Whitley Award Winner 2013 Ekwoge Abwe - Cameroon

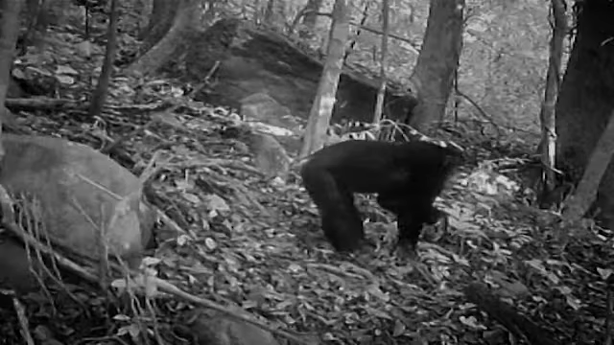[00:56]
In 2006, one of the world's most endangered subspecies of
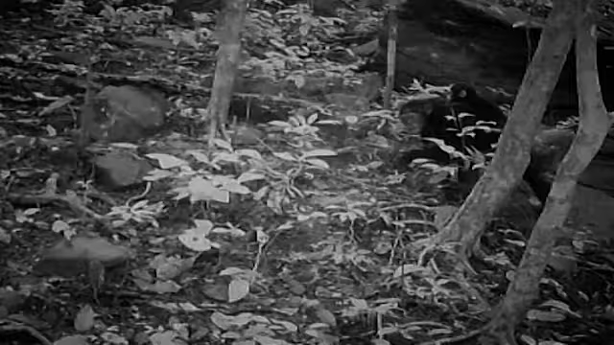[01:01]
chimpanzee was observed for the first time cracking nuts with stones,